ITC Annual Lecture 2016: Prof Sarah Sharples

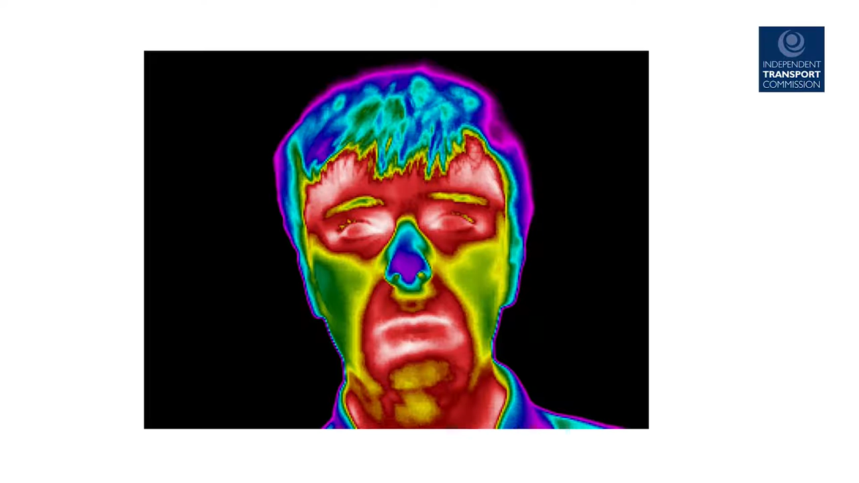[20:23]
This is an example of a technology called facial thermography. And we're using it in conjunction with an aerospace company to see whether we could understand in real-time pilot workload.